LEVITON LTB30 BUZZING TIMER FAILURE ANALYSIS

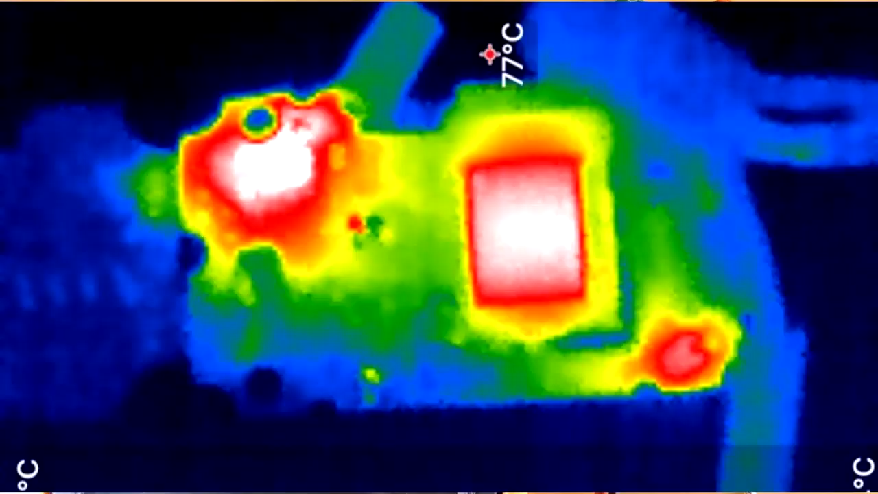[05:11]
so let's see if we can sort down why this capacitor failed i think it's a design problem if we look at this uh thermograph here we can see the hot regions of the board let me just insert the circuit
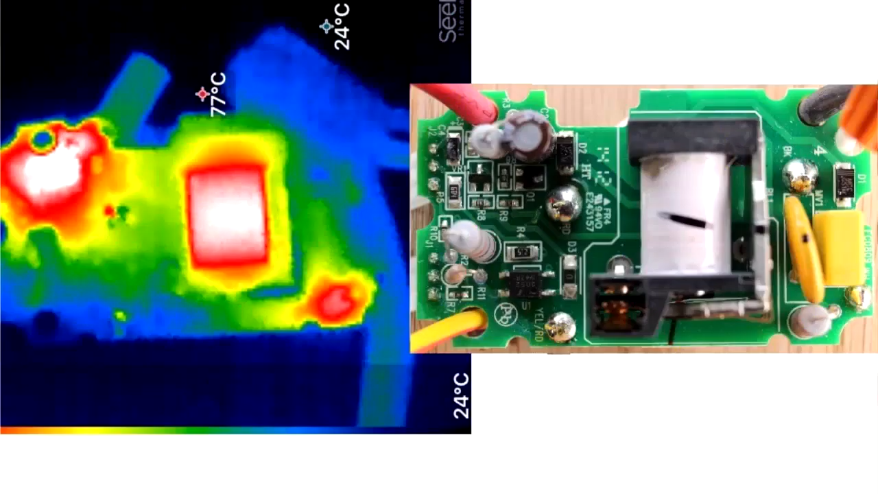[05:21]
On screen: min 24°C
board so it's easier to locate what we're looking at three regions of significant heat there's a resistor near the ac power section uh there's a the coil itself seems to be getting fairly warm and then there's this resistor here next to the actual capacitor which failed you can see it's actually uh reaching a significant temperature um this is just simply with the uh the
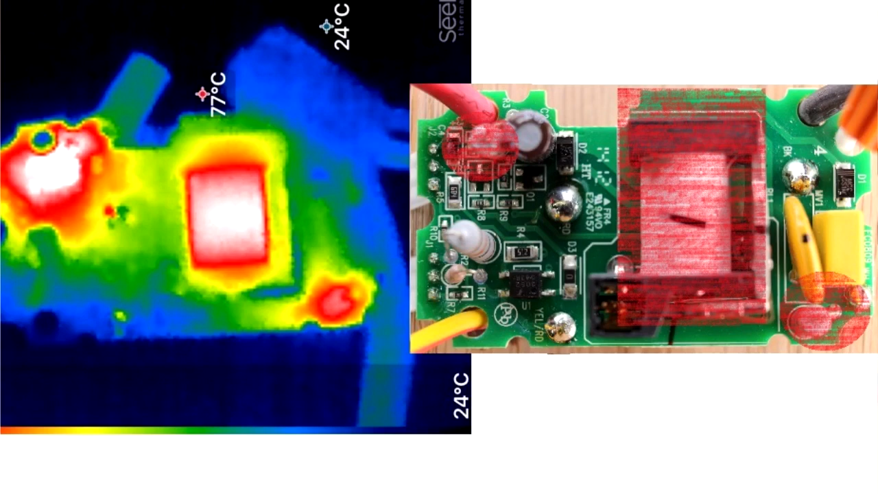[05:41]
On screen: min 24°C
timer not actually operating it's just simply uh waiting for someone to press the button it's having to uh warm up a significant portion so what i have